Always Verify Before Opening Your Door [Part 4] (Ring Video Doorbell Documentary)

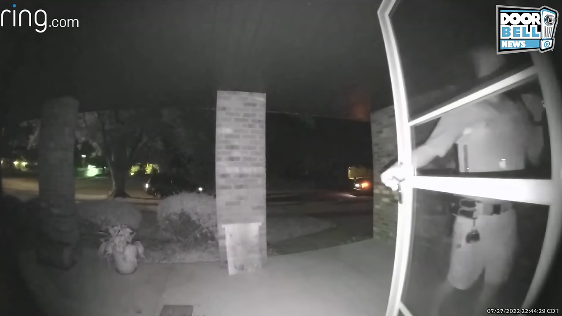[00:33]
Opa-locka, Florida. You guys always leave comments saying you don't post any videos of people getting caught. You don't think we want to see people getting caught? We look for videos of people getting caught every day, and here's one. You live here? No. Am I not here? Put that phone down. Well, put on the table. Am I not here? Put it up here against the wall. Right up here against the wall. Turn around. Turn around. Make sure you find the bag for me.
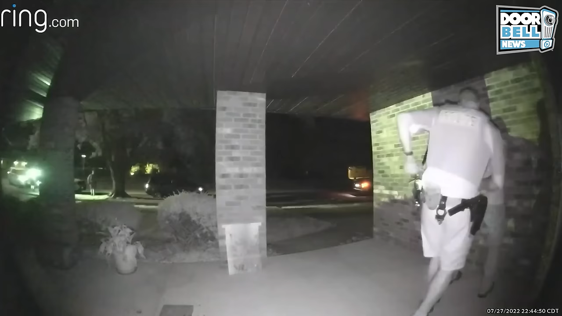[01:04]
Yeah, this guy got caught red-handed breaking in someone's house. No problem. And now he has to pay the piper. Homeowner? Oh, yeah. All right, we'll come talk to you in a second. 132. Do you see anybody else? We'll come pick it up. This is a good example of why your Ring doorbell is valuable. The homeowner got a notification of this guy breaking in their house, called the police, and they arrived promptly. Another win for Ring doorbell.
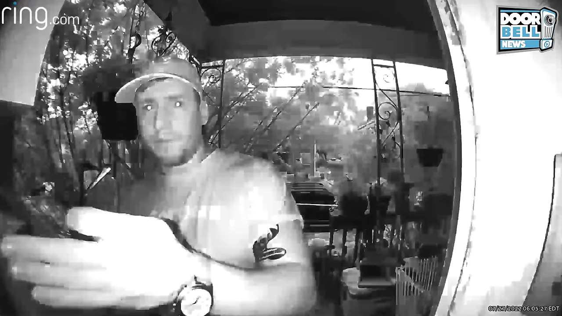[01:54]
Pittsburgh, Pennsylvania. We got a mailbox thief here. It's 6 in the morning, and this guy's up stealing people's mail.
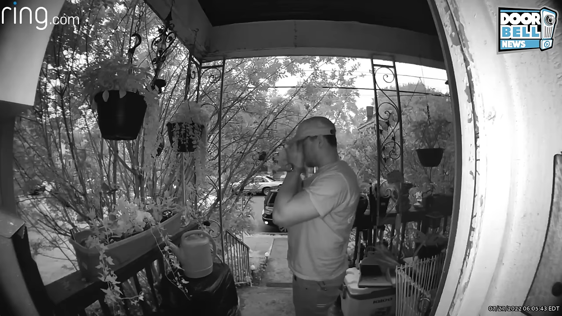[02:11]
He throws on his glasses so that he looks more nerdy and he looks more, like, innocent.
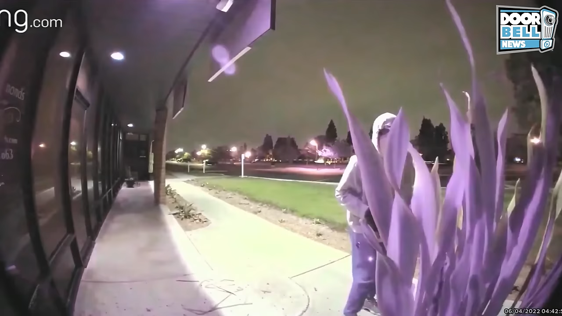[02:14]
But we know you're a creep. Skokie, Illinois. A couple crooks break inside of a jewelry store, and it's all caught on Ring doorbell. They use some sort of handsaw, and they try to break inside, but they're unsuccessful and run off.
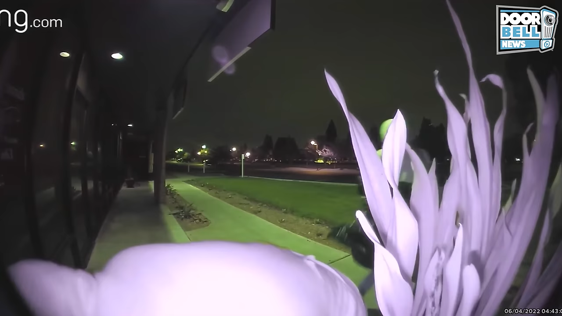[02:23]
You can hear the alarms going off in the background.
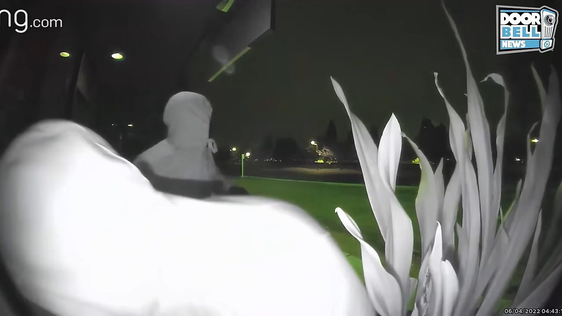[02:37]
As you can see, this happened at around 4:45 a.m.
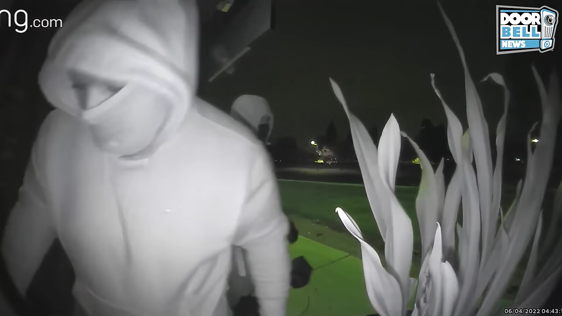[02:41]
Yeah, good for you guys. Looks like they got away with nothing. Just how I like it.
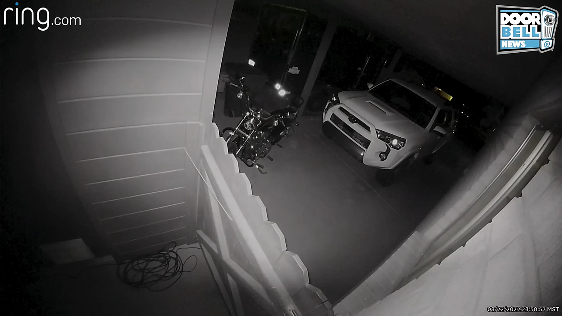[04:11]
Tucson, Arizona. This girl was caught snooping around someone's house late night, but the homeowner catches her in the act.
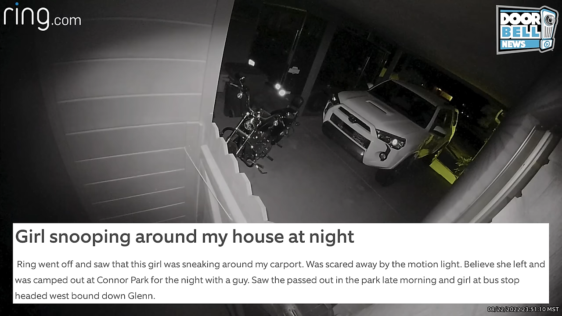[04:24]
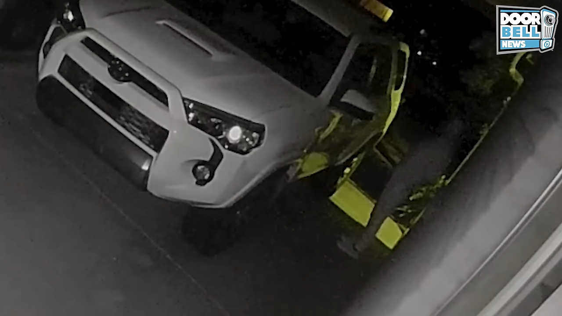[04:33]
Yeah, she's a real snooper. What's she looking for? She needs to get lost.
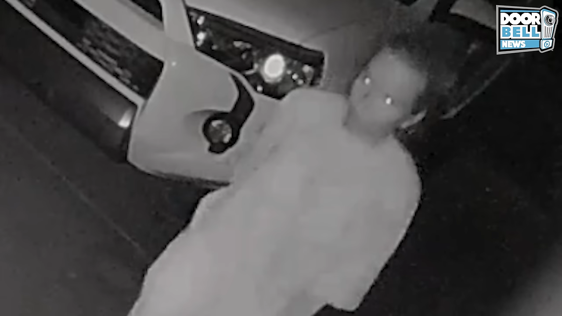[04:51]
Kind of makes her look like a zombie when their eyes are glowing like that.
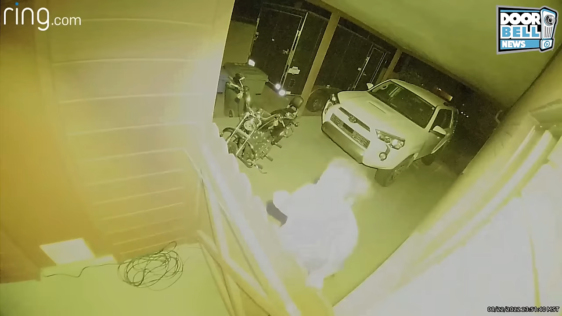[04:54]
Hey, what are you doing? Yeah, what are you doing? Get lost.
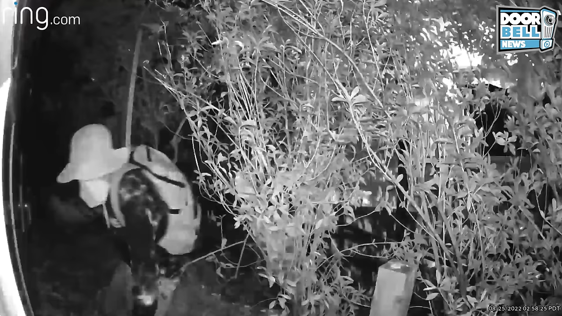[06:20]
Denver, Colorado. Gotta keep those doors locked. They're out creeping in the middle of the night. Can't tell if that's a male or a female.
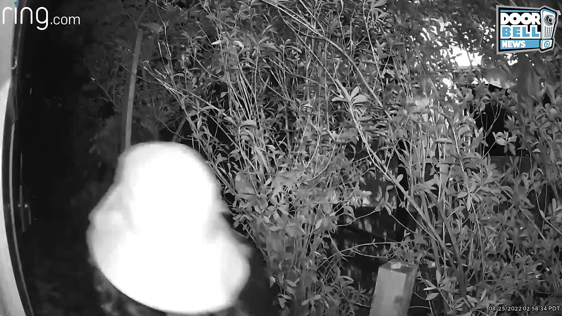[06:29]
Kind of looks like a woman.
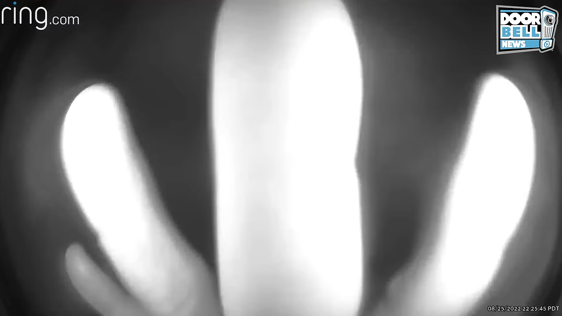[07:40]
This creep is in some woman's backyard, and he tries to enter her home. He opens the door and tries to gain entry.
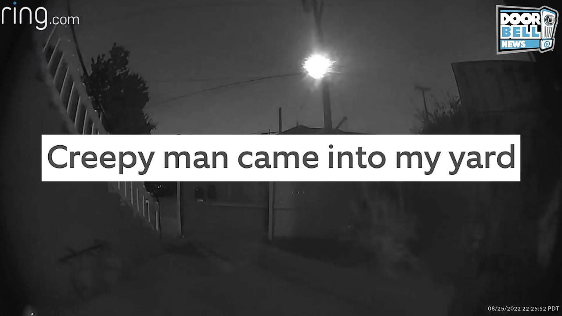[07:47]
She gets a notification on her phone that someone's in her backyard.
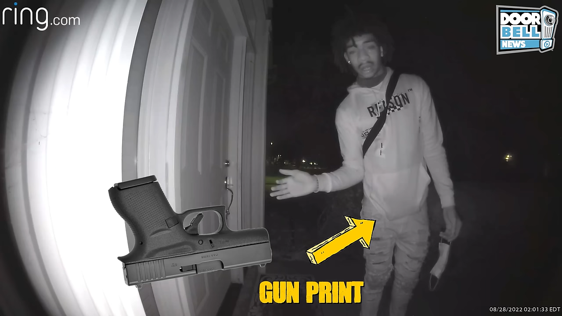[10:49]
He clearly has a gun on him. Looks like it could be a Glock or some sort of pistol. Yeah, this guy's up to no good. Get lost and don't trust anybody, especially at 2 o'clock at night.